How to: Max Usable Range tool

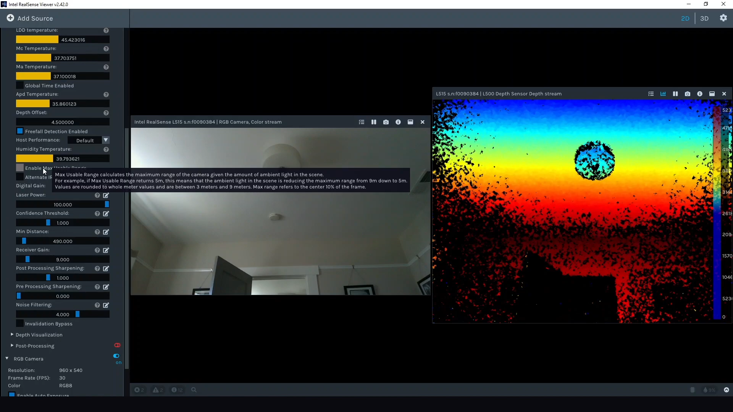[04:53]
Now, when your mouse is over any part of the depth window, the screen will display the max range for the scene, taking into account any ambient light in the field of view. In this example, the maximum range for the scene is 4 meters due to ambient sunlight coming in through open windows.
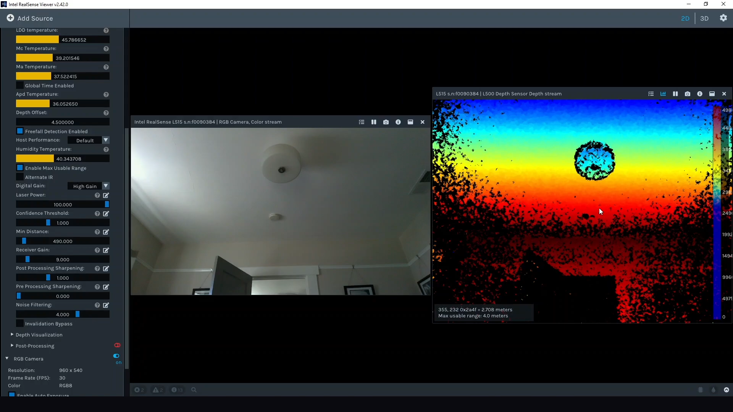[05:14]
It is easiest to see the effect of reduced range in the corners of the room, the corners of the furthest distance or range from the camera.